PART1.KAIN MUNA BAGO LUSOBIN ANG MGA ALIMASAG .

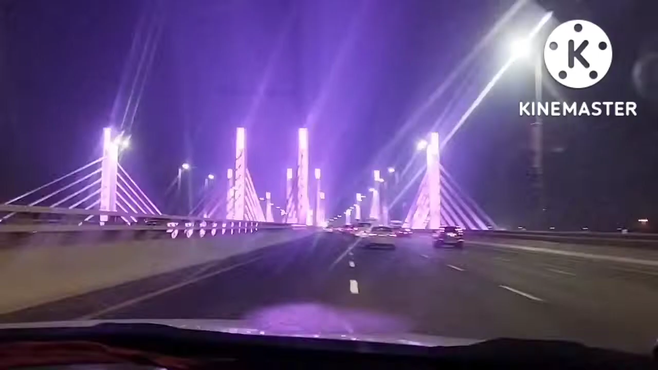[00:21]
dito ng ilaw sa Tulayo. Dati dati wala pa to eh. Ngayon inilawan na nila. Ang ganda. Yung ilaw ng Tulay nila. Ulit ngayon pala tayo ngayon sa ano, sa dagat.